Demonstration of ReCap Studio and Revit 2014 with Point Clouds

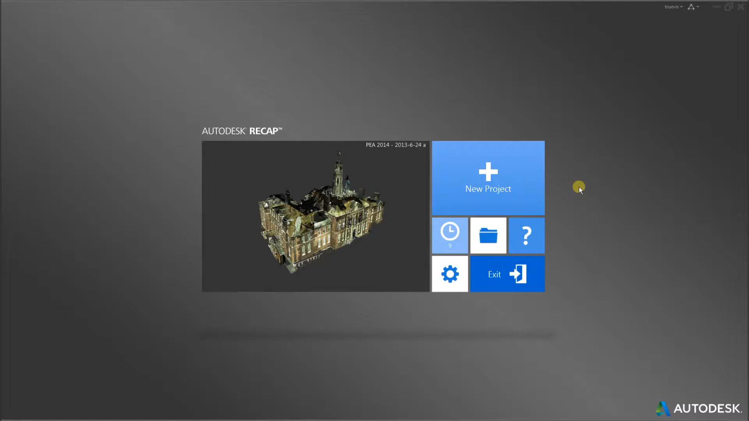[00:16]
Here we have a 3D Leisure Scan that was made with a Leica ScanStation C10.
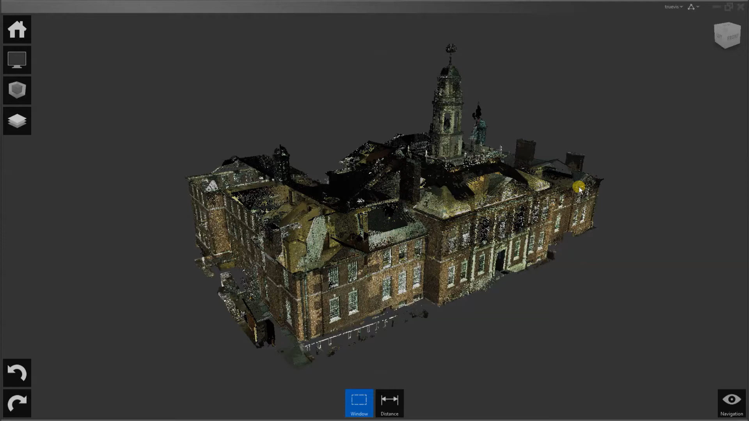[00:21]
The data set is about 50 gigabytes, and we're looking at it here on the screen.
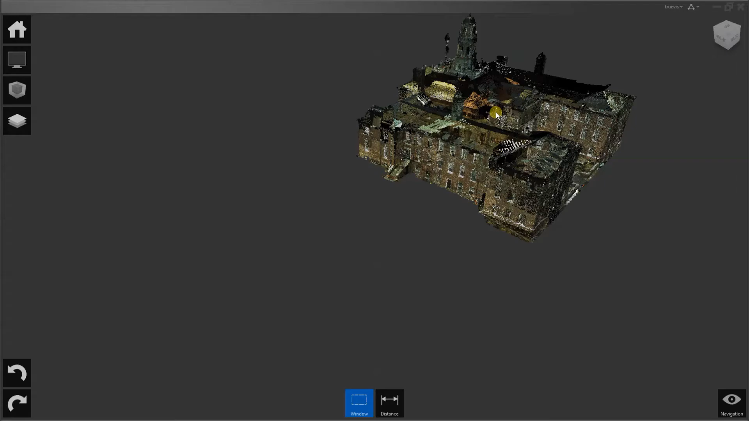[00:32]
We can look all around, and of course we
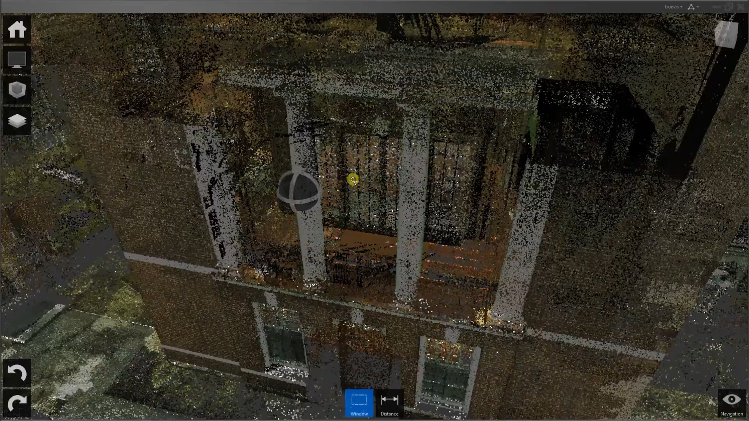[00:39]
because they're interior scans as well.
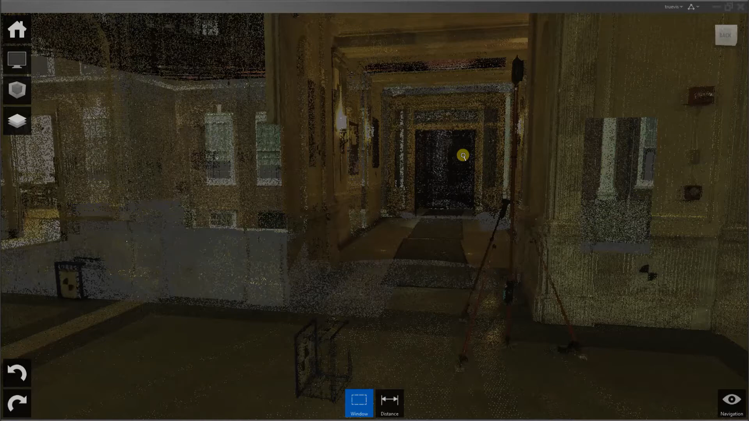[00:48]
Change the settings so we can see a little better here.
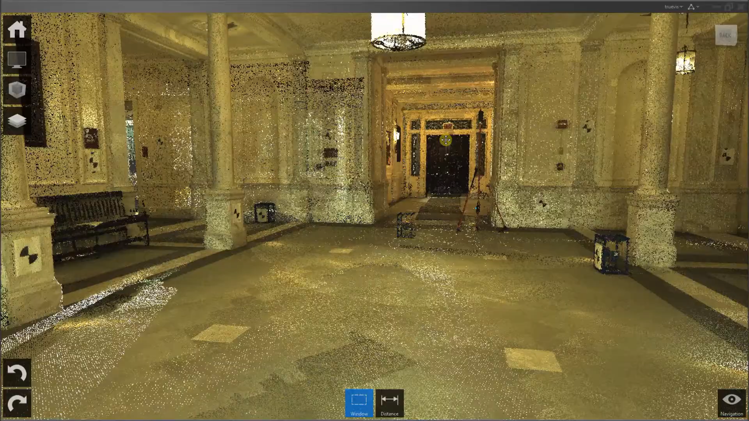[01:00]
And it's almost like being there,
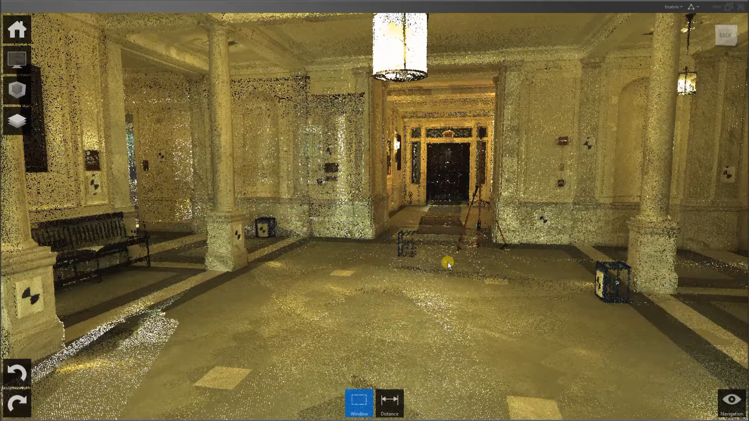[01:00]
with the added vantage you can float through floors,
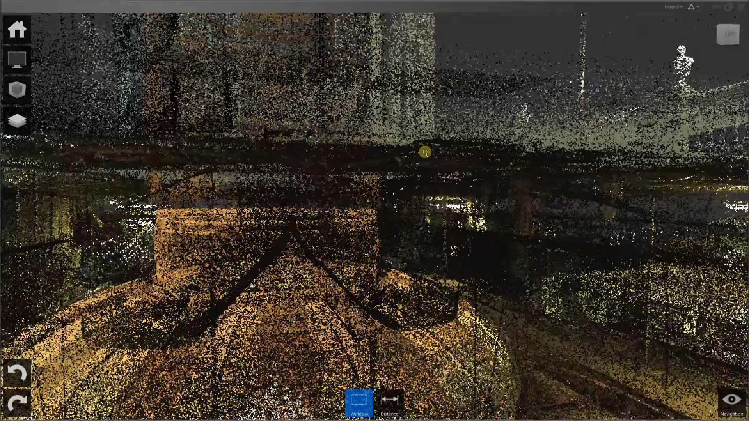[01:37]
I'm just navigating using the mouse buttons.
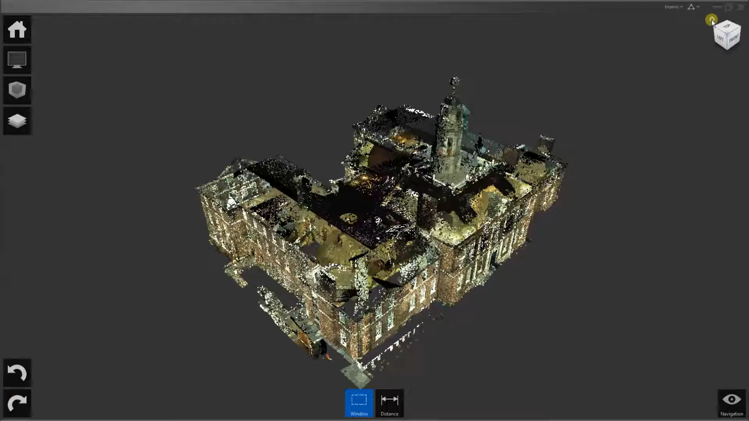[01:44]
Here's the same data set brought into Revit 2014.
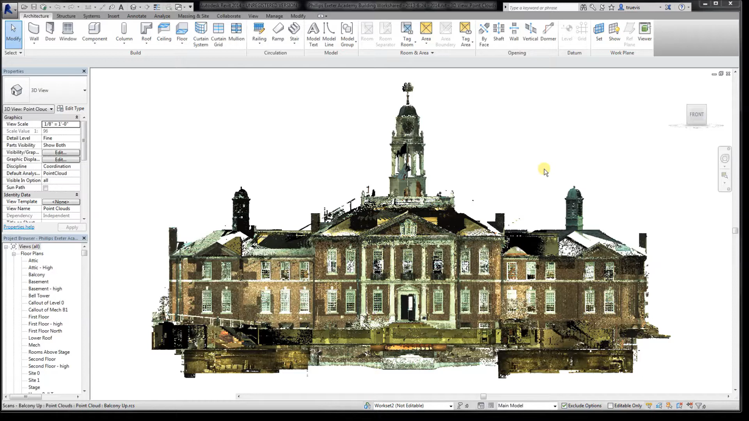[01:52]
What can we do with it there? Of course we can look around. Not quite as easily as in ReCap,
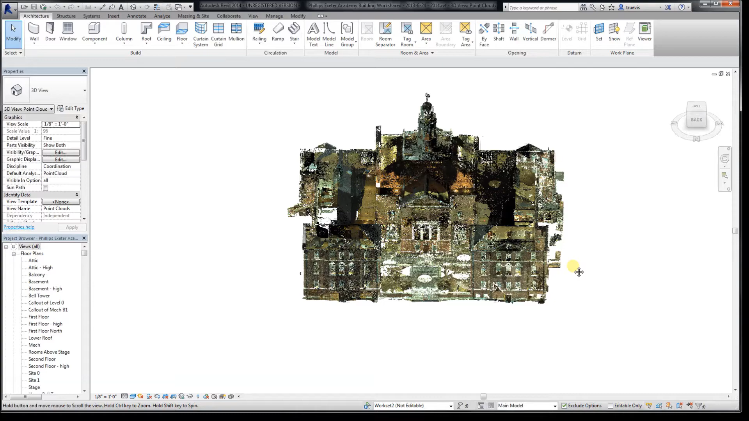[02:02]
but of course we have the tools that Revit offers, such as 2D views, sections, 3D sections. ReCap has 3D sections as well.
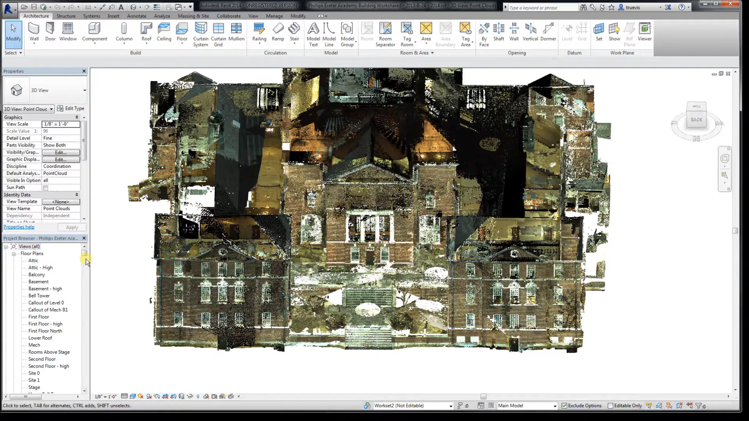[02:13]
Let's look at it in plan.
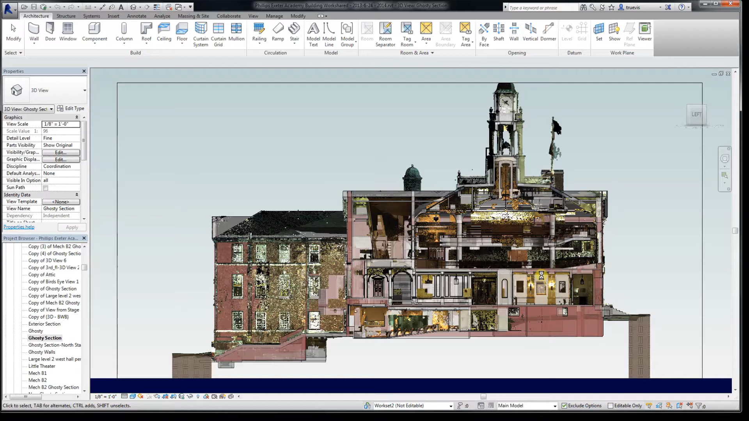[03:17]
You can also look in any view and see the point clouds along with whatever walls,
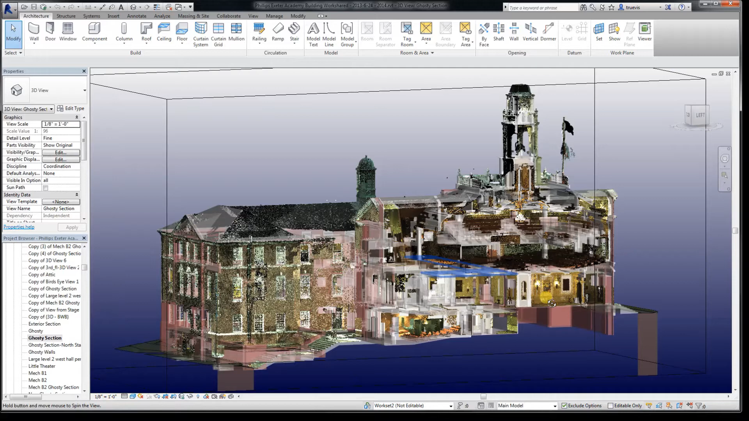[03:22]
floors, doors, windows, families, etc.
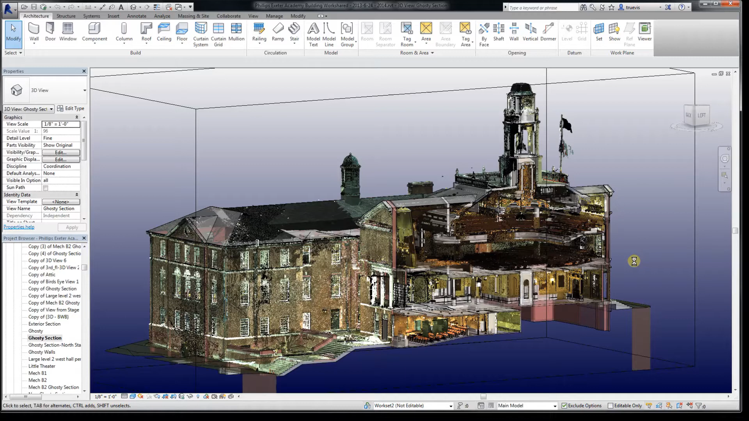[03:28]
you've put in. The objective survey is the point cloud.
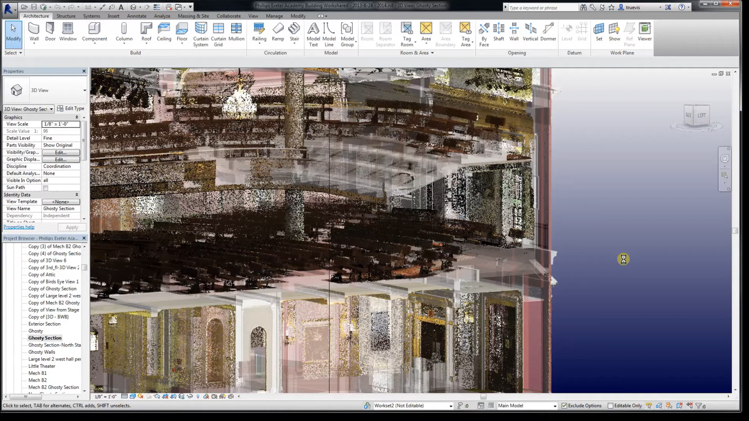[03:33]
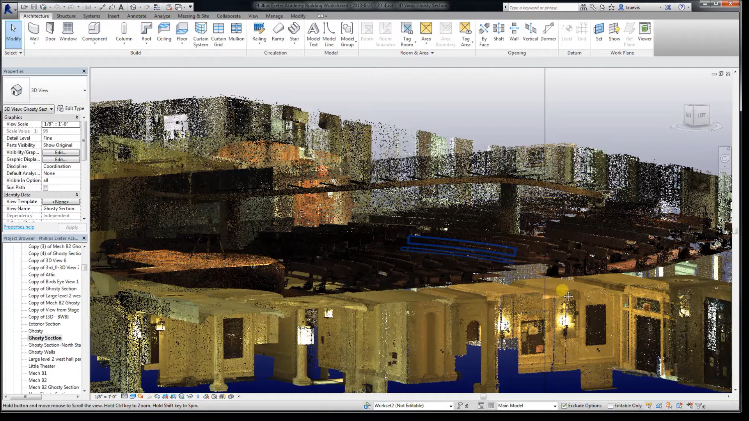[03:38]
And whatever you do in Revit is the subjective interpretation of existing conditions.